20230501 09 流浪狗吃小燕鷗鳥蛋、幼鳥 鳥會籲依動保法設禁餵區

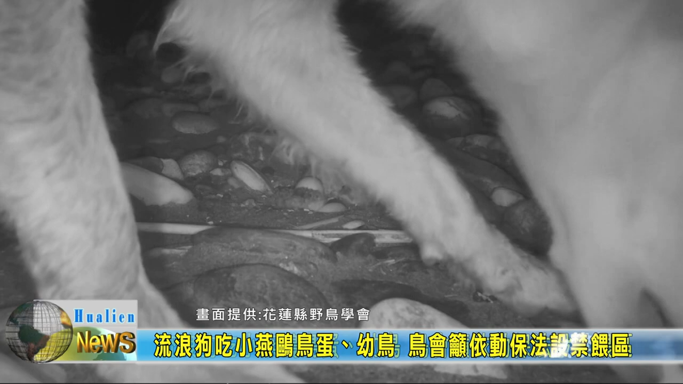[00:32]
从影像中可以看到流浪犬雕起一只小燕鸥幼鸟当成美食吃下肚画面令人不舍北南西口附近会有一些善心人士喂食